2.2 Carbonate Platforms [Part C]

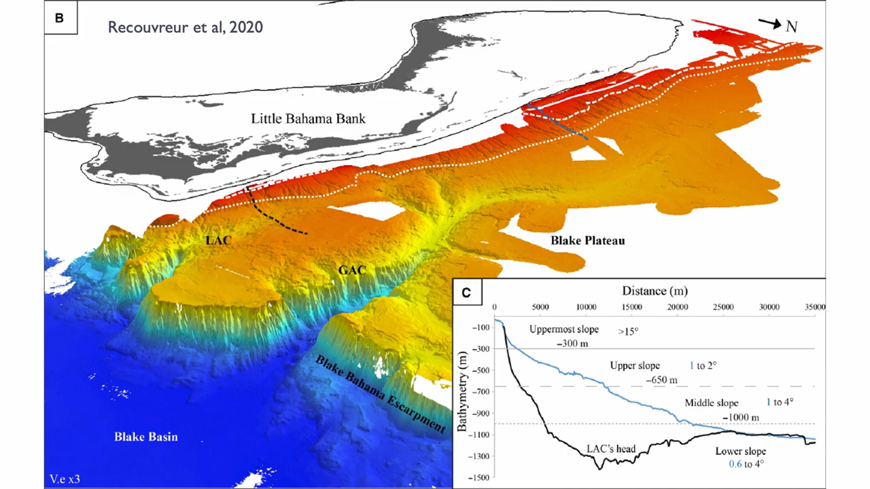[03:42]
the side of those platforms is extremely steep and so you can export a lot of sediment straight into the deep basin known as the the blake basin here through a mass transport deposit system so some work has been done here on the uh the little bahamas bank by recouvreur et al in 2020